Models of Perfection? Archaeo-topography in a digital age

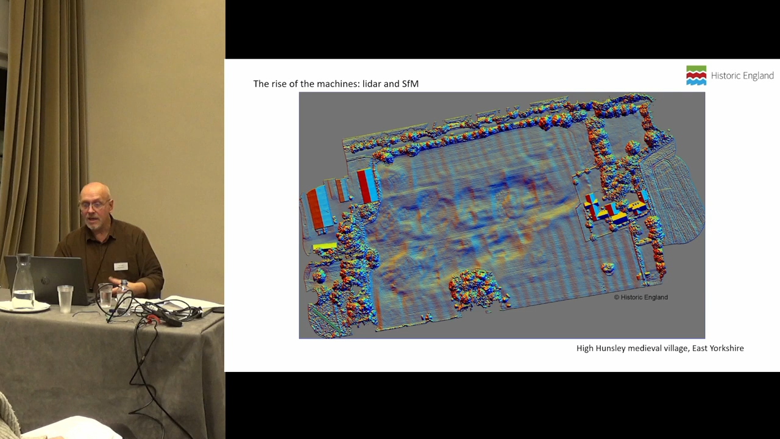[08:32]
This is Hunsley, about six months ago in East Yorkshire, a deserted medieval village. Great, you can see the village line, you can see the tofts and crofts coming off it, you can do various things, obviously,
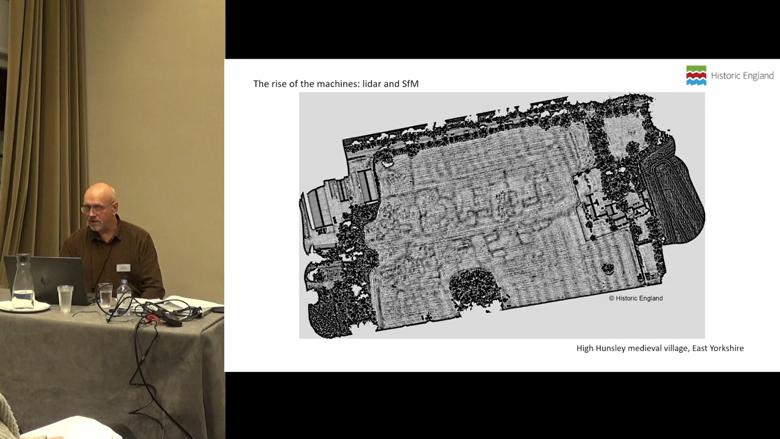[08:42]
with slope intensity and with different visualisations based on the angle of where the sun doesn't normally shine, all that sort of thing. Great. Do you understand it?
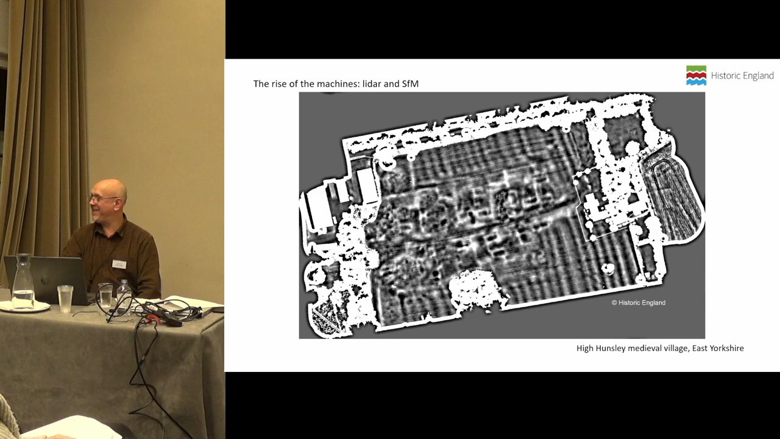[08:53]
Probably, I can't say no, it's a lot of archaeologists, of course you understand it, but essentially it's uninterpreted. It's just a version of reality, so where do we go from here?
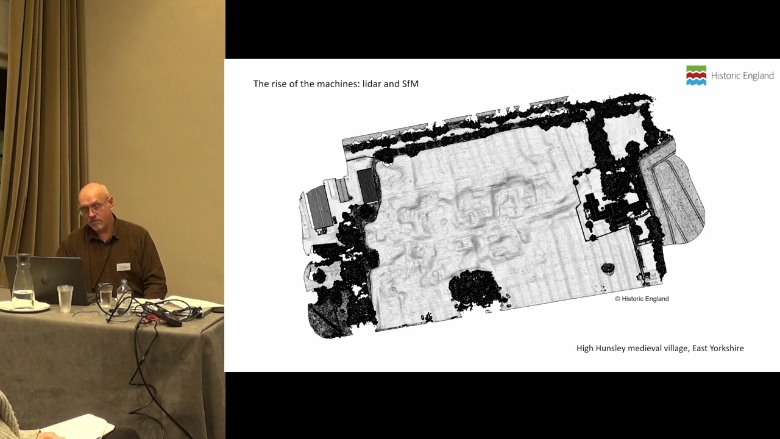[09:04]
Another version of the same reality. Very helpful. If I can take it out of the field and do more with it on handheld devices, potentially extremely helpful. So that's where we may be going. This is the great advantage. Huge areas, quite quickly, done in great detail. This is 700 metres or so worth of Solway coast, Ococchi, just south of Solway. Three enclosures, guess which one is prehistoric, to ponder that one. But of course, this was flown in 10 or 15 minutes, processed within a couple of hours.
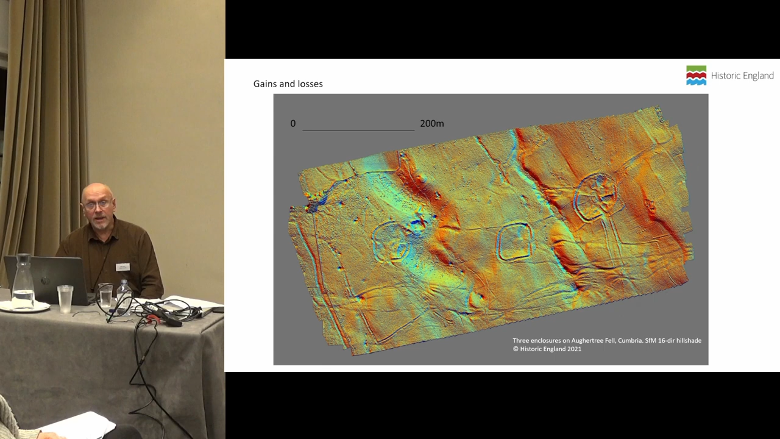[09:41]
It would have taken me and a traditional survey team, possibly days, possibly weeks, to have done it as a pair. We still may do that as an experiment to see what we get by visualising it on the ground. Because that's the big difference with this sort of thing.
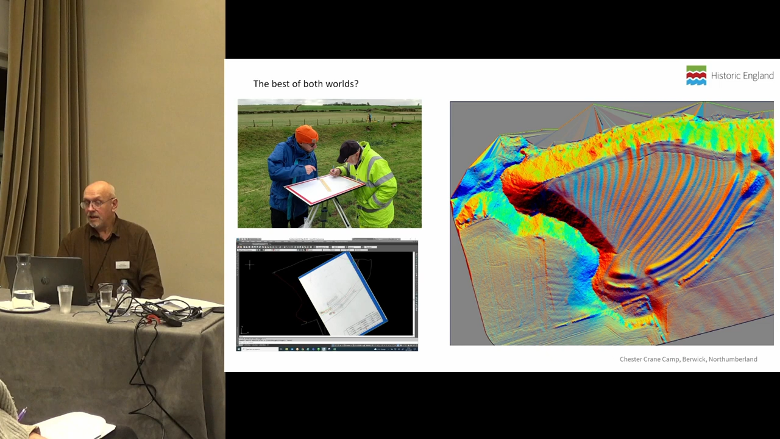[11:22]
Is there a promontory fort lurking in there? I was working with some volunteers last winter to look at that. Yes, there is. It's been ploughed over in the medieval period. We used a combination of things there.